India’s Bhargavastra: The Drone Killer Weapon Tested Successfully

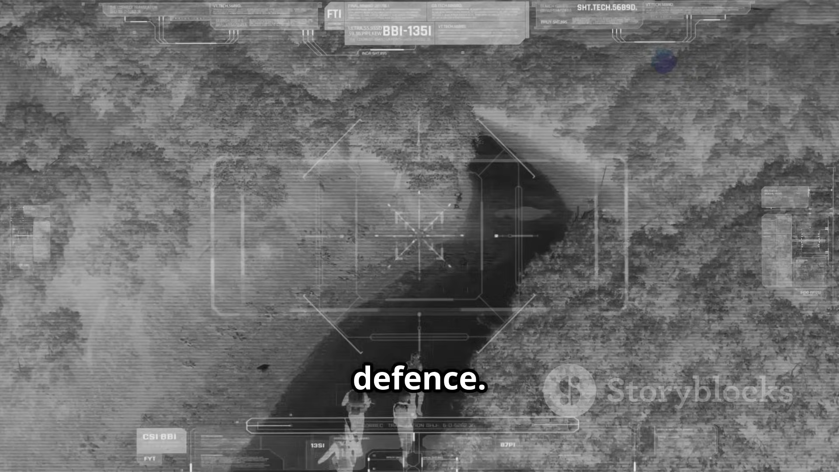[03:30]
These sensors are capable of detecting drones visually, even in low-light conditions.